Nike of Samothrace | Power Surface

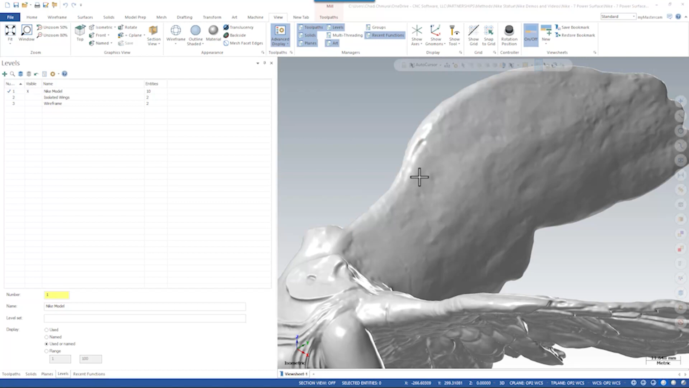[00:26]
use it as a auto cursor point for creating geometry in this case what I want to do is create a bridge
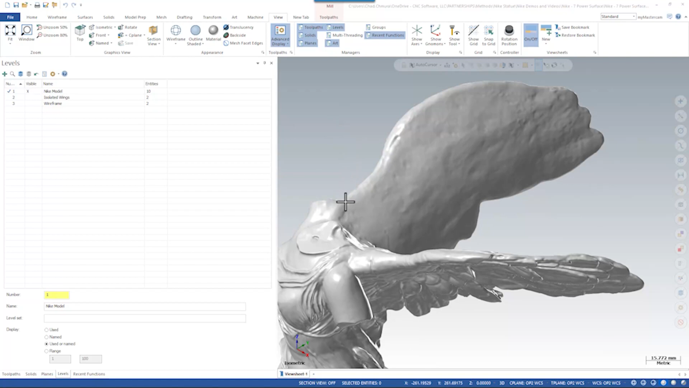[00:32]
surface that connects the two wings together as kind of a brace with the intent of finishing the the feathered outside edges of the wings first and having material solid in between them
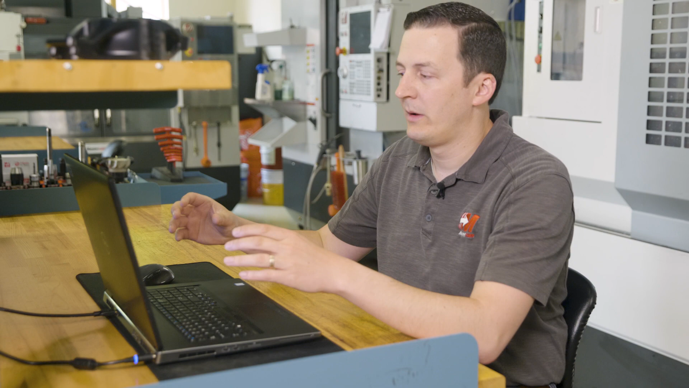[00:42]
maximizing the support in between the wings if I click on spline manual and check on our auto cursor settings the first thing I want to do is make sure that a long edges only is not checked on edges only is going to look for sharp edges of
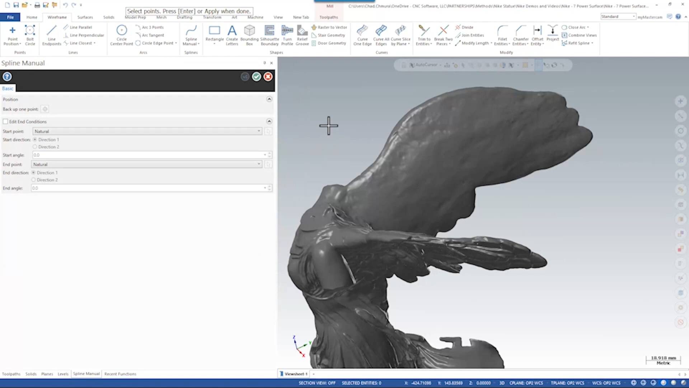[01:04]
the mesh and allow you only to pick those edges for key points in this case I want to select any vertex in this mesh so if I go to view facet edges basically any one of these intersections can be used as a key point for creating a spline what I want to do here is just make a kind of a rough spline that follows the contour of the inside